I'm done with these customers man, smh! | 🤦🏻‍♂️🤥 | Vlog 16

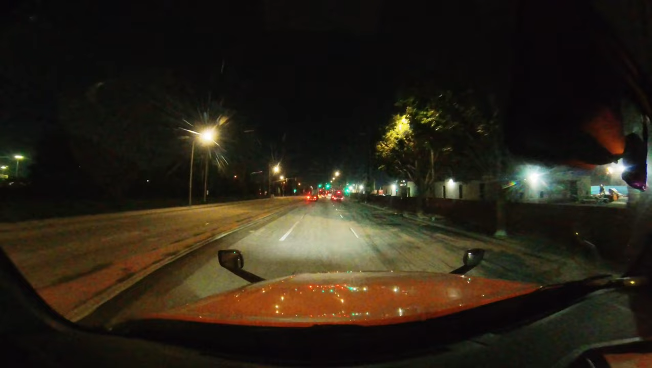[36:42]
Oh, it's right here. It's right here. GPS is saying it's on the other block. On the other light. No, it's not the other light. It's this light. And you got me all effed up. Let's go. Let's go. We got a red light. Yup.
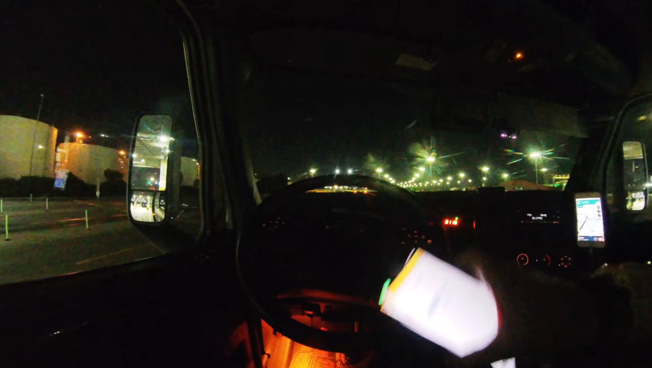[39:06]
Yellow 425. So I'll put you guys back. This is it. UP Palm Beach. So I'm gonna fast forward this part until I find it, because being inside the yard, you gotta be driving pretty slow, 5 miles per hour at least. So that's gonna take a long time before I reach my destination. So I don't wanna make this video longer. So speed it up now.
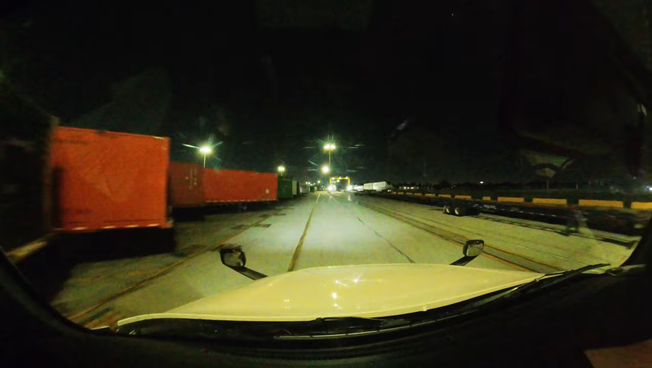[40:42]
Getting closer. We are on number 358. So I'm gonna put you guys in your spots.